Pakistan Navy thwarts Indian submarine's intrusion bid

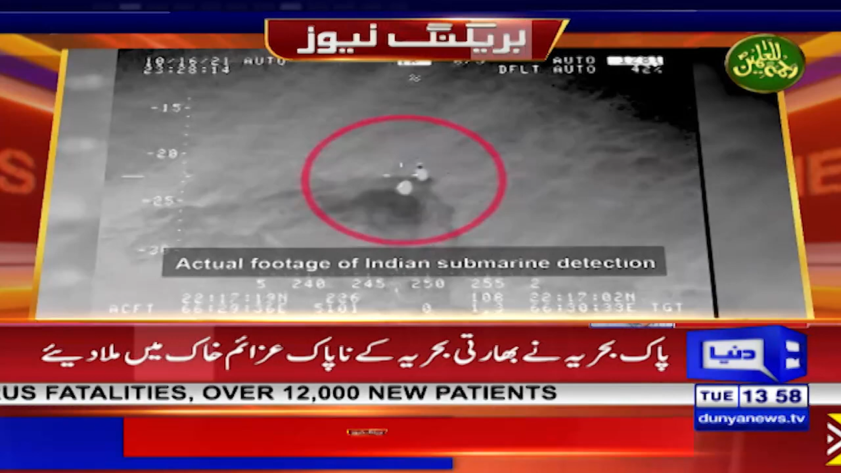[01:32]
کرنا پڑا ہے اور پاک بحریہ نے اندوستانی عبدوز کو جو ہے وہ ڈیٹیکٹ کر لیا ہے جب بھی کوئی عبدوز ڈیٹیکٹ ہوتی ہے تو وہ کل تصور کی
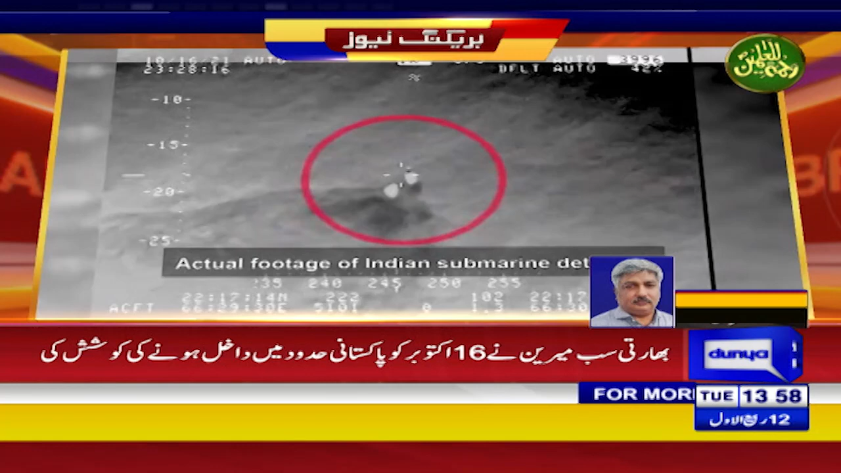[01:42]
جاتی ہے اس حوالے سے یہ ایک بڑی ڈیویلمنٹ ہے کہ جو پاک بحریہ کے جو ہیں انہوں نے بھارت کی جو عبدوز ہے اس کو ڈیٹیکٹ کر لیا ہے
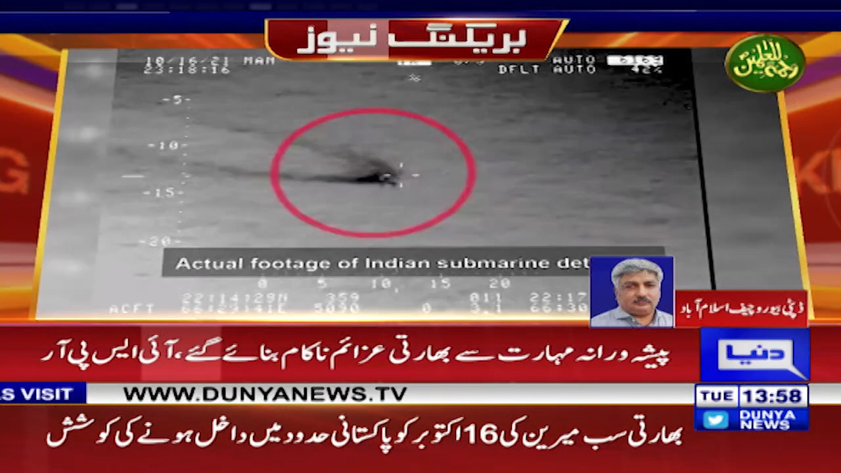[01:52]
جو پاکستان کے پانیوں کی طرف آ رہی تھی تو اس حوالے سے جو ہوتی ڈٹ کی جاتی ہے سبمرین اب وہ کل تصور کی جاتی ہے اگر ہم دیکھیں کہ اندوستان
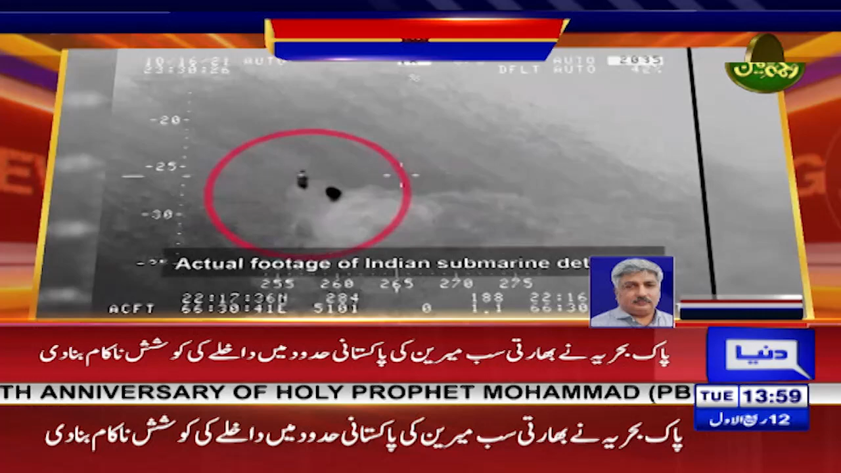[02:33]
کے بارے میں سوچنے سے پہلے دراد رکھنا چاہیے کہ واما ڈرامے کے بعد پاکستان کی ہاتھوں پیسی جلک جو ہے وہ بھارت کو اٹھانا پڑی تھی تو اس حوالے سے یہ
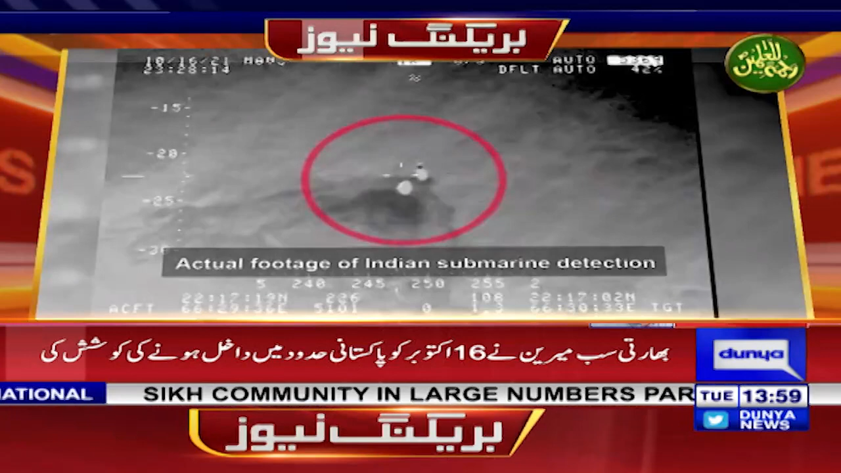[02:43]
ایک بڑی اہم ڈیولمنٹ ہے جو سامنے آئی ہے کہ جو بھارت کی سب میرین ہے اس کو جو ہے وہ ڈیٹیکٹ کر لیا گیا
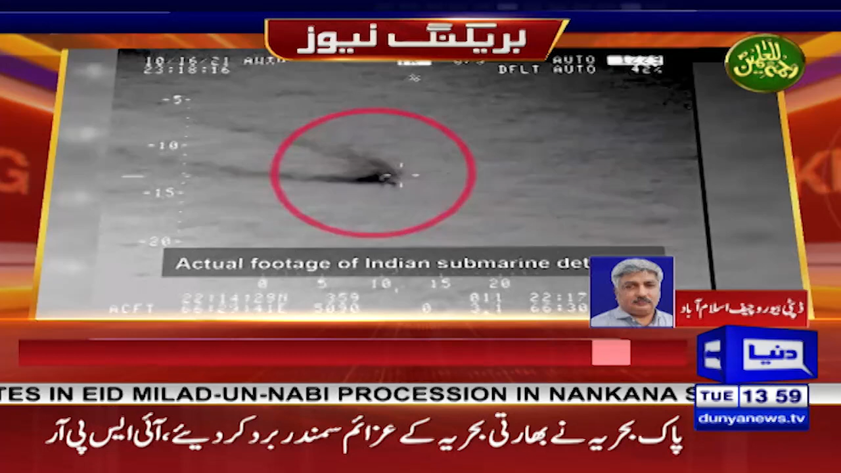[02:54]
بھارتی سب میرین کو ڈیٹیکٹ کیا گیا بہت شکریہ آپ کا محمد عمران تفضیلات سے آگا کر رہے تھے آپ کو بتائیں کہ پاک بہریہ نے بھارتی بہریہ کے ناپاک ازائم خاک میں ملا دیئے پاک بہریہ نے بھارتی سب میرین کی
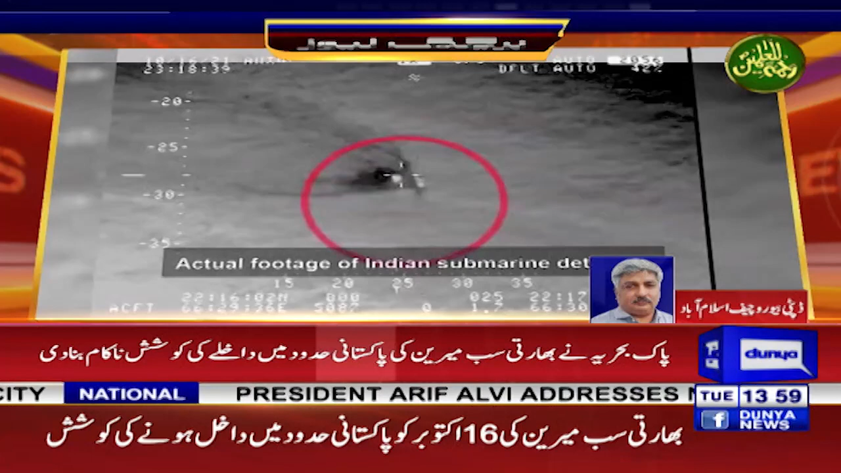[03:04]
پاکستانی حدود میں داخلے کی کوشش ناکام بنا دی بھارتی سب میرین نے سولہ اکتوبر کو پاکستانی حدود میں داخل ہونے کی کوشش کی تھی